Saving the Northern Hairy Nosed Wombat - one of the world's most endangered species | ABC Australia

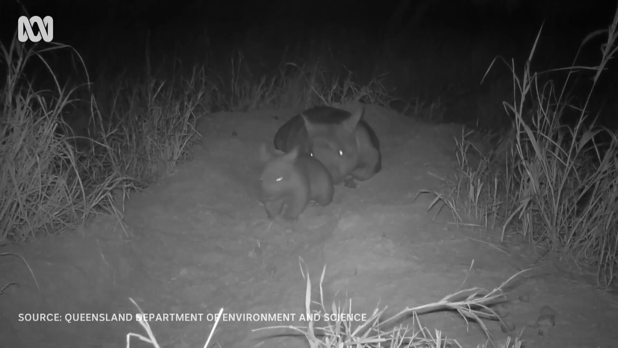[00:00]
These cute creatures are one of the world's most endangered animals, the Northern Hairy Nose Wombat.
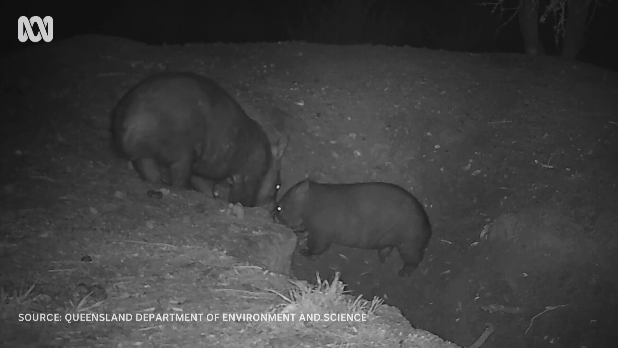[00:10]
There's only 315 of the marsupials left, spread out across two protected reserves in Queensland. The Northern Hairy Nose Wombat is really special because it's the largest burrowing herbivore in the world